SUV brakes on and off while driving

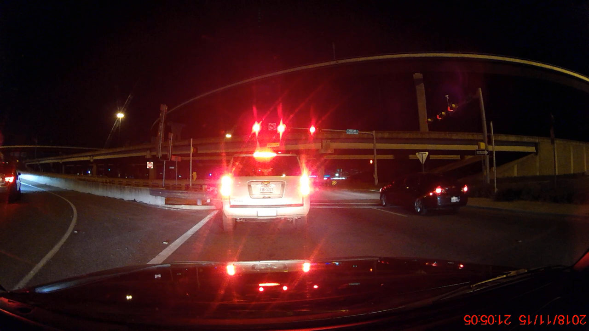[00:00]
Why are your brake lights on? Why are your fucking brake lights on? They really were. The brake lights are on while you're accelerating. That's hilarious.